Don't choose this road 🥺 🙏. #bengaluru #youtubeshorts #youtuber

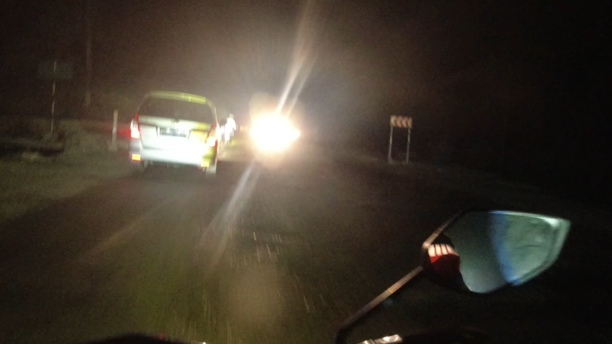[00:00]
ಸೊ ಇದೇ ಪರ್ಟಿಕ್ಯುಲರ್ ವಿಡಿಯೋ ಹಾಕ್ಬಿಡೋಣ, ಶಿರಾಡಿ ಘಾಟ್ ಅಟ್ ನೈಟ್ ಅಂತ. ಎಲ್ಲ ಗಾಡಿಗಳು ಕಾಣಿಸ್ತೈತೆ, ಕಾಡ್ಗಿಚ್ಚ
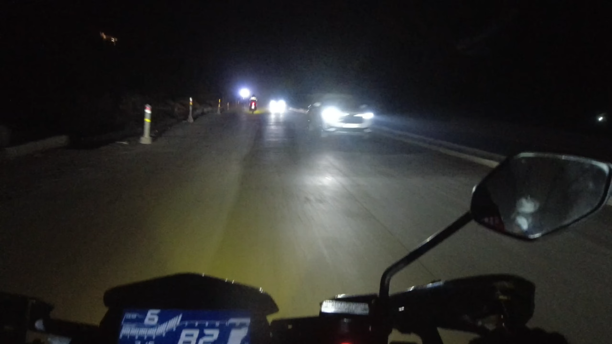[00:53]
ಟೈಮು 7:15 ಆಗಿದೆ. ಹೆವಿ ಚಾಲೆಂಜಿಂಗ್ ಆಗಿದೆ. ಕತ್ಲೆ ರೋಡು, ಸರಿಗೆ ಏನು ಕಾಣಿಸ್ತಾ ಇಲ್ಲ. ಲೈಟಿಂಗ್ಸ್ ಇದ್ರೂ ಗಾಡಿಗಳಿಗೆ ಈ ತರ ರೋಡ್ಗಳು ಸಡನ್ ಆಗಿ ಬಂದ್ಬಿಡ್ತಾ ಇದೆ. ಹೆಂಗ್ ಕಂಟ್ರೋಲ್ ಮಾಡೋದಂತಾನೆ ಗೊತ್ತಾಗ್ತಾ ಇಲ್ಲ. ನೋಡಿ
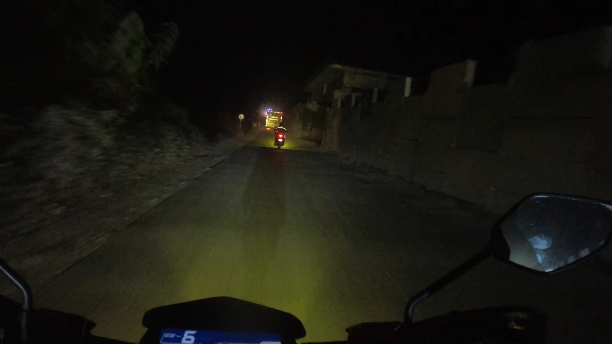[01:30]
ಫುಲ್ ರೋಡ್ ಧೂಳು, ಲೈಟ್ ಬ್ರೇಕ್ ಹಿಡಿದ್ರೆ ಹಂಗೆ ಜಾರ್ಕೊಂಡು ಹೋಗ್ತಾ ಇದೆ. ಗೈಸ್
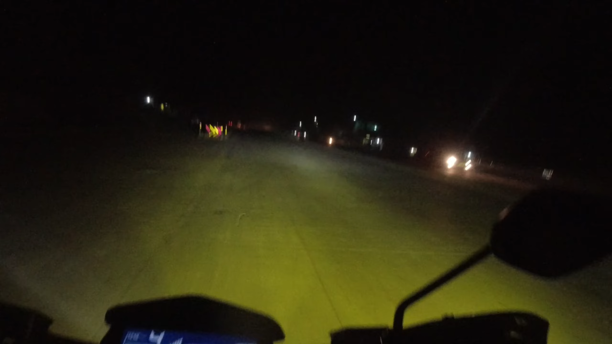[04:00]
ಸೀರಿಯಸ್ ಆಗಿ ಬಾಯಿಗೆ ಬರ್ತಾ ಇದೆ. ಅಲ್ಲಿ ನಂಬರ್ ಪ್ಲೇಟ್ ಗೋಲ್ಡ್ ಬೇರೆ ಉದ್ಕೋಬಿಟ್ಟಿದೆ ಇವಾಗ. ಏನು ಗೊತ್ತಾಗ್ತಾ ಇಲ್ಲ, ಅವ್ರುಗಳು ಬಂದ ಮೇಲೆ ಬರ್ತಾರಾ ನೋಡಿ. ಇಲ್ಲಿ ಆಟೋ ನೋಡಿ. ಸೊ ಗೈಸ್, ಐ ರಿಕ್ವೆಸ್ಟ್, ದಯವಿಟ್ಟು ಯಾರು
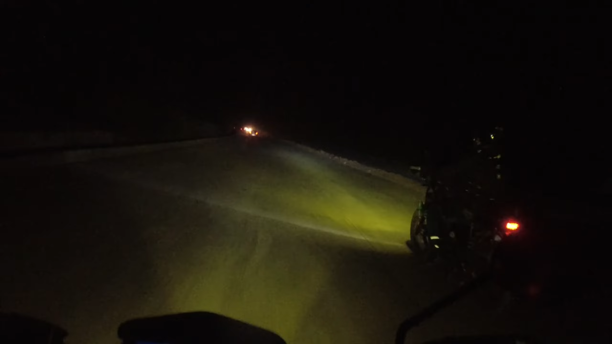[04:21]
ಶಿರಾಡಿ ಘಾಟು ನೈಟ್ ಅಲ್ಲಿ ರೈಡ್ ಮಾಡಕ್ಕೆ ಹೋಗ್ಬಿಡಿ. ಕಾರು ಫೈನ್, ಎವ್ರಿಥಿಂಗ್ ಇಸ್ ಡಲ್ ಅಂಡ್ ಫೈನ್. ಕಾರು ನಮ್ಮ ವೆಂಕಿ ಬಾಯಿ, ನಮ್ಮ ಪವನ್ ಬಾಯಿ ವೆಯ್ಟ್ ಮಾಡ್ತಾ ಇದ್ದಾರೆ.
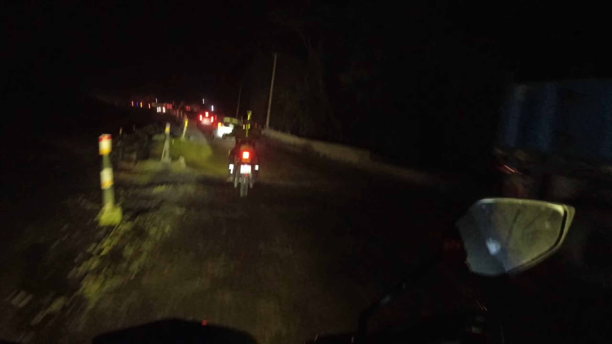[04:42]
ನೋಡ್ರಿ ರೋಡ್ ನೋಡಿ, ಇವಾಗ ಫುಲ್ಲು ಕೊಚ್ಚೆಯಲ್ಲಿ.
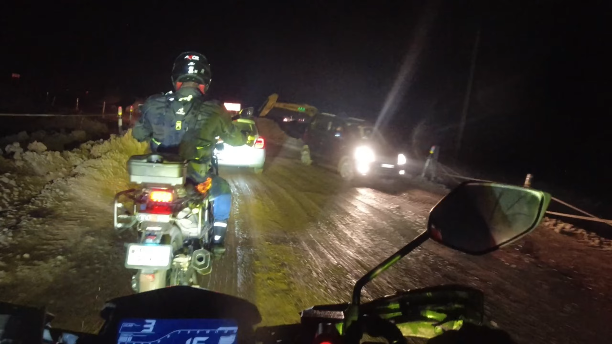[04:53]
ಸೊ ಈ ಥರ ಎಲ್ಲ ಬಂದಾಗ ಒಂದೊಂದ್ಸತಿ ಡೇಂಜರ್ ಅನಿಸ್ಬಿಡುತ್ತೆ,
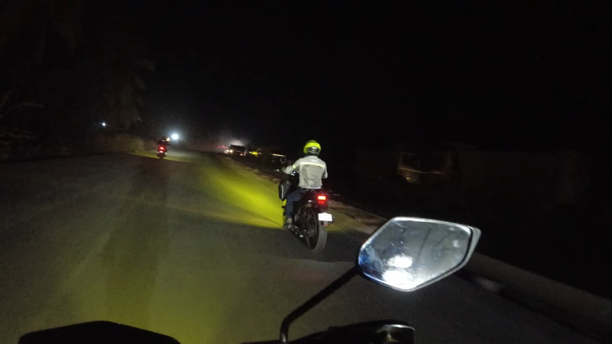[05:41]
ಅಲ್ಲಿ ನೋಡಿ, ಅಲ್ಲಿ ನೋಡಿ, ಅಲ್ಲಿ ನೋಡಿ, ಅವನೊಬ್ಬ ಬಸ್ ಅಂತ ತಿರುಗಿಸ್ತಾನೆ, ಲಾರಿ ಅಂತ ತಿರುಗಿಸ್ತಾ ಇದ್ದಾನೆ, ಇವರೆಲ್ಲ ಹಂಗೆ.
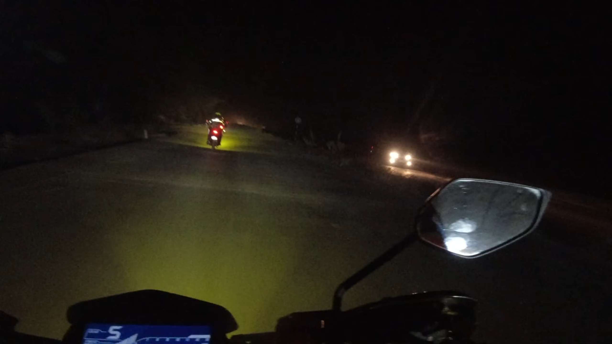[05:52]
ಅವಾಗೆ ಒಂದು ಇನ್ಸಿಡೆಂಟ್ ಆಯ್ತು, ಅಲ್ಲಿ ಡಿವೈಡರ್ ಇತ್ತು, ಲೆಫ್ಟ್ ಬರ್ಬೇಕು ನಾನು, ರೋಡ್ ಖಾಲಿ ಆಗೋಯ್ತು, ನಾವು ರೈಟ್ ಸೈಡ್ ಬಂದ್ಮೇಲೆ ಬರ್ತಾ ಇದ್ವಿ, ಅಲ್ಲಿಗೆ ಎನ್ರೂಟ್ ಮಾಡಿದ್ರು.
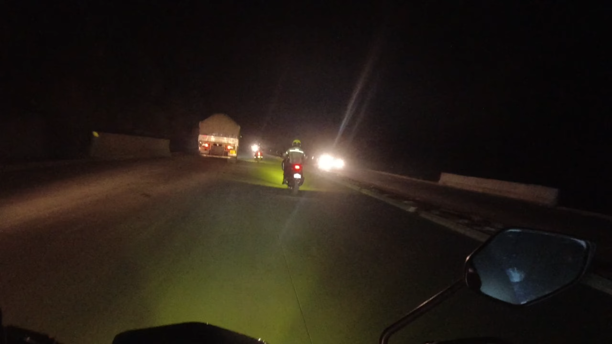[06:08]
ಸಡನ್ ಆಗಿ ಆ ರೋಡ್ಗೆ ಎಂಡ್ ಆಗಿ ಲೆಫ್ಟಿಗೆ ಬರ್ಬೇಕು, ಅಲ್ಲಿ ಏನು ಇಂಟಿಮೇಶನ್ ಇದೆಯಲ್ಲ, ನಾನು ಅಂದ್ಮೇಲೆ ನೆಟ್ಬಿಟ್ಟೆ. ಸೀರಿಯಸ್ ಆಗಿ ಗಾಯ್ಸ್, ಒಂದ್ ನಿಮಿಷ ಯಾಮರಂಗಿಲ್ಲ ಈ ರೋಡಲ್ಲಿ. ಇವಾಗಿನ ನೋಡಿ ಇವಾಗ,
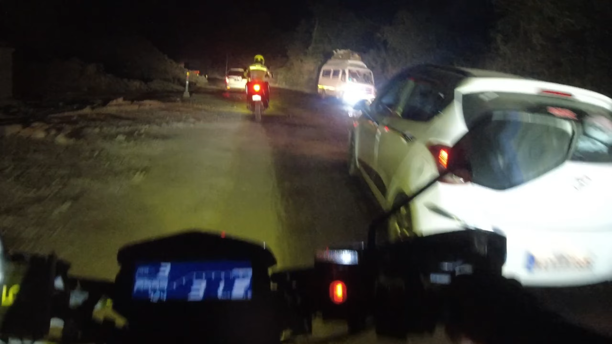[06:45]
ಬಾಟಲ್ಗಳು ಕಾಣಿಸ್ತಾನೆ ಇಲ್ಲ, ಎಷ್ಟೇ ಲೈಟ್ ಇದ್ರು.
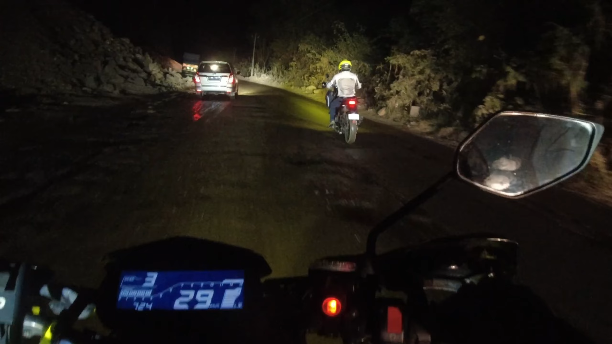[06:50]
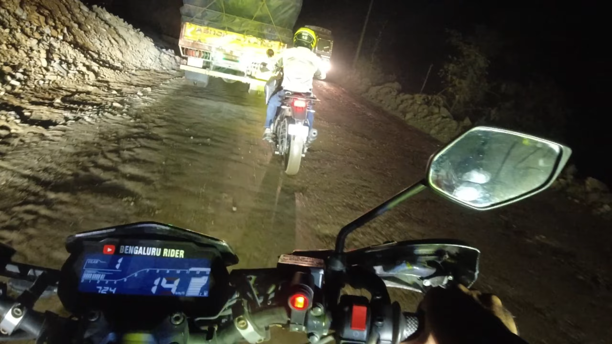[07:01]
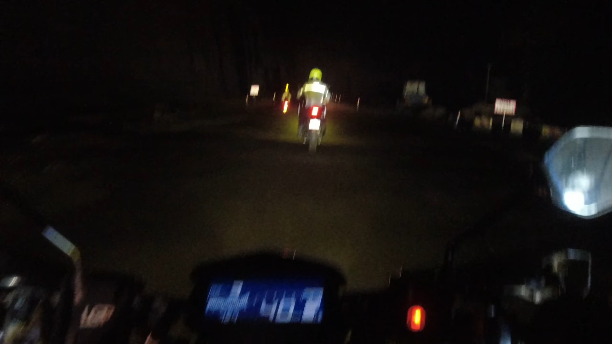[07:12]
ನೋಡಿ ಫುಲ್ಲು ಬೆಟ್ಟ ಎಲ್ಲ ಕೊರೆದು ರೋಡ್ ಮಾಡಿಕ್ಕಿದ್ದಾರೆ. ಅಯ್ಯಪ್ಪ ಹೆಂಗಿದೆ ನೋಡಿ, ಕಾಣಿಸ್ತಾ ಇತ್ತು ಇಲ್ವೋ ಗೊತ್ತಿಲ್ಲ ನಿಮಗೆ, ಕತ್ಲೆ.
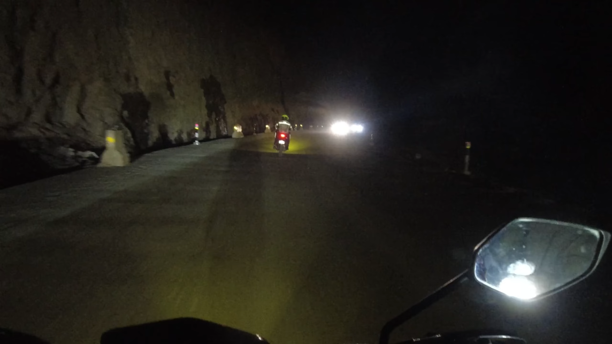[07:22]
ಸೊ ಈ ಕಡೆ ಲೆಫ್ಟಲ್ಲಿ ಕಾಣಿಸ್ತಾ ಇರೋದು ಪೂರ್ತಿ ಬೆಟ್ಟ. ಏನು ಗುರು ಇಷ್ಟು ದೊಡ್ಡ ಬೆಟ್ಟ. ಮತ್ತೆ ಮತ್ತೆ ಮತ್ತೆ ಮತ್ತೆ ಮತ್ತೆ ಆಫ್ ರೋಡಿಂಗ್.
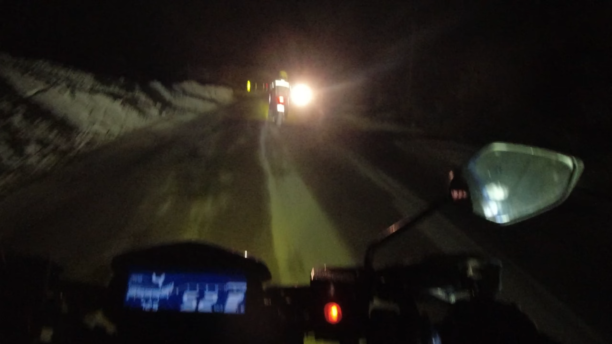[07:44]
ಅಪ್ಪ ಸೈಡಿಗೆ ಸೈಡಿಗೆ ಸೈಡಿಗೆ
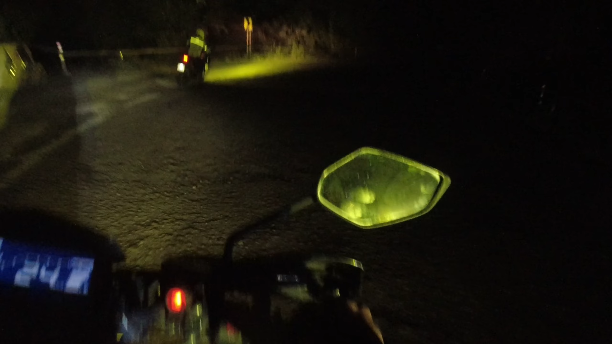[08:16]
ಶೇಟ್. ಅಯ್ಯೋ ಅಯ್ಯೋ
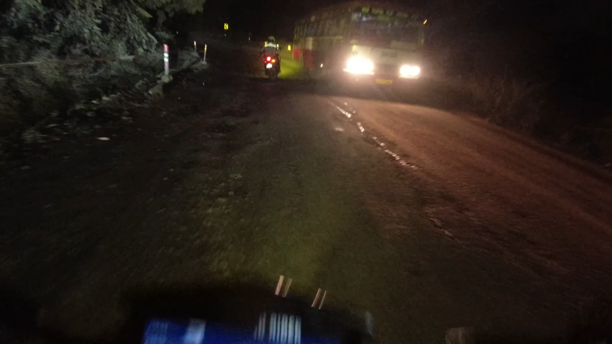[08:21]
ನನಗೆ ತಿಳಿದ ಮಟ್ಟಿಗೆ ನಿಮಗೆ ಕ್ಲಿಯರ್ ಆಗಿ ಕಾಣಿಸ್ತಾ ಇರುತ್ತೆ ರೋಡು, ಯಾಕಂದ್ರೆ ಮುಂದೆ ಲೈಟ್ ಇದೆ, ಕ್ಯಾಮ್ರಾಗೇನು ಅಡ್ಡಿ ಇಲ್ಲ. ಅಂದರೆ ನನಗೆ ವೈಸರ್ ಹಾಕೊಂಡಿದ್ದೀನಿ, ಸೊ ಈ ವೈಸರಿಂದ ಆಪೋಸಿಟ್ ಲೈಟ್ ರಿಫ್ಲೆಕ್ಟ್ ಹೊಡೆದಾಗ ಮುಂದೆ ಏನು ಕಾಣಿಸಲ್ಲ.
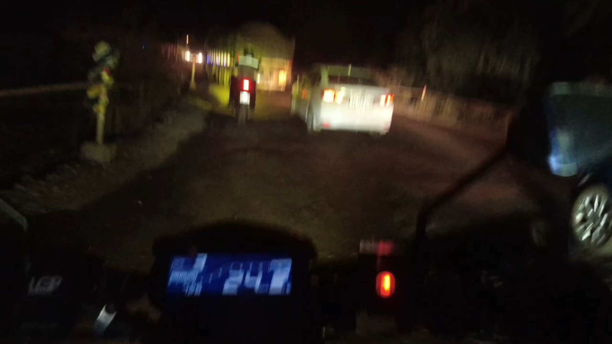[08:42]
ಸೊ ವೈಸರ್ ತೆಗೆದ್ಬಿಟ್ಟು ಓಡಿಸೋ ಸೀನೇ ಇಲ್ಲ, ಫುಲ್ಲು ಮಣ್ಣು ಇಲ್ಲಿ.
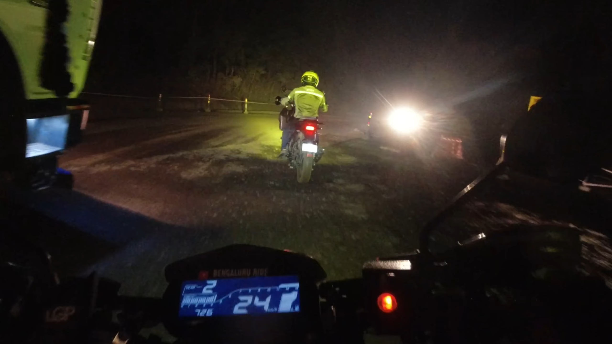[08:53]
ಲಕ್ಕಿ ಪಾರ್ಟ್ ಏನಂದ್ರೆ ರೈಡಲ್ಲಿ ನಾವು ನಾಲ್ಕು ಐದು ಜನ ಇದ್ದೀವಿ, ನಾಲ್ಕು ಬೈಕು,